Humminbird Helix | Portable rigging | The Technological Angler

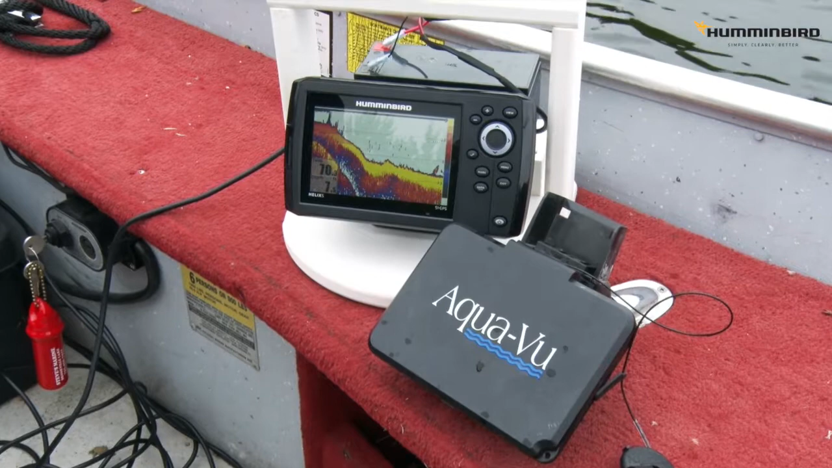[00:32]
Helix units are compact powerful fish finders that are easy to convert for portable use.